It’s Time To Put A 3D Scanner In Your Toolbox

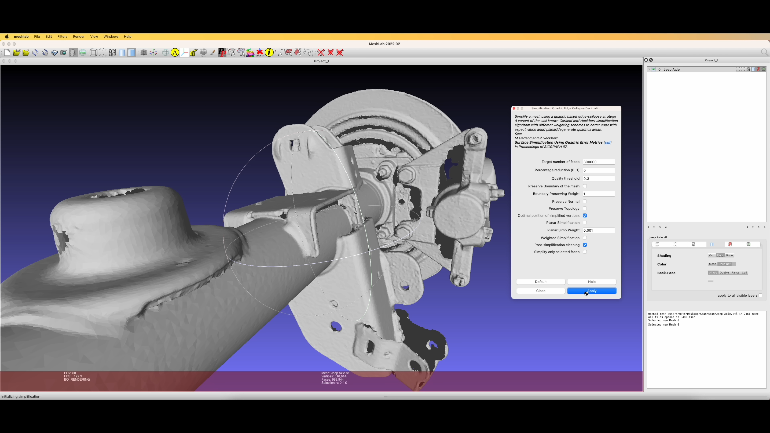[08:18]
You can immediately see the effect on the scan. If I put in a smaller number, you can see the fidelity on these bolts disappears, which could be a problem. Unfortunately, MeshLab does not have an undo.